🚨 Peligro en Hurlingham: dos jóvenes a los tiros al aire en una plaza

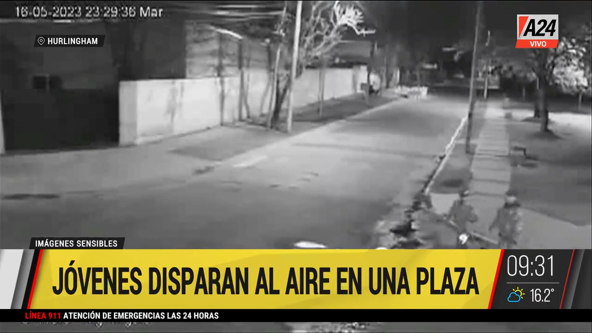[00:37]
con la aprehensión de estos chicos en un operativo llevado a cabo precisamente por la policía de esta localidad.
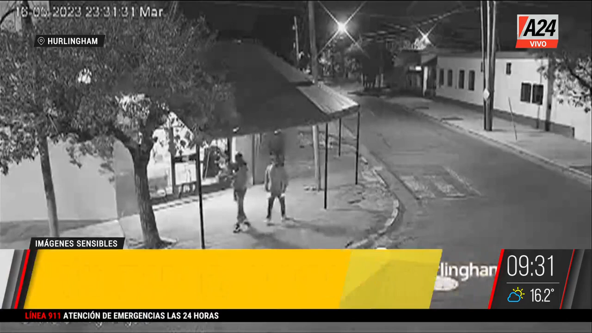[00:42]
Hasta el momento de lo que se sabe es que estos jóvenes tienen 17 y 19 años y fueron captados por el centro de monitoreo mientras manipulaban esta, Javi,
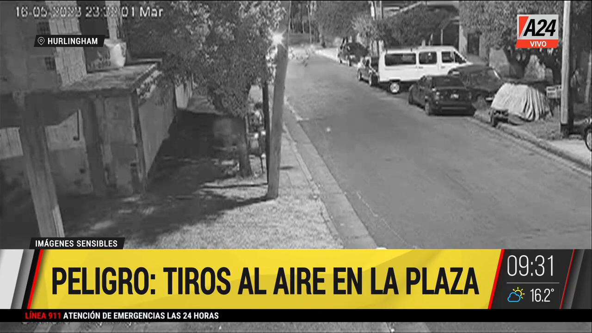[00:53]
que dicen que es un arma de guerra con la que realizaban disparos al aire. Sí, hola Guille, es un revólver calibre 38 exactamente que fue disparado, tenía 5 municiones, el arma dentro del lugar.
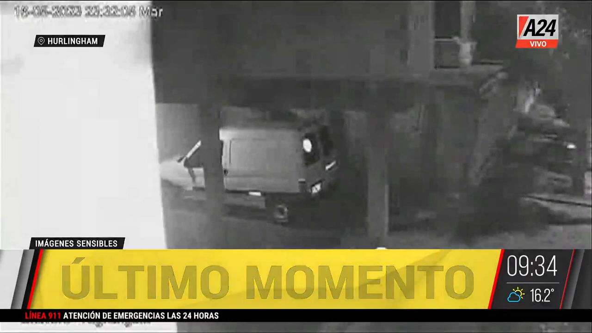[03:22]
Tal vez no por el tiempo que uno esperaría que estuvieran detenidos, pero, a ver, aquel que tenía el arma, portaba el arma, y además disparó, ¿sí? Sí.
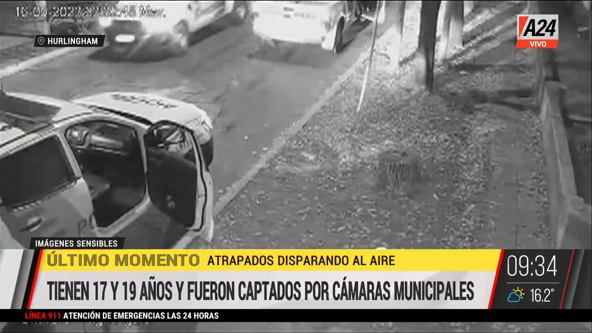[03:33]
Porque, atención, porque es un delito que no es menor, ¿eh? No, no, no. Y no debe ser considerado menor, por más que los hayan detenido, hayan recuperado el arma. Por eso esto que estamos observando, ¿no?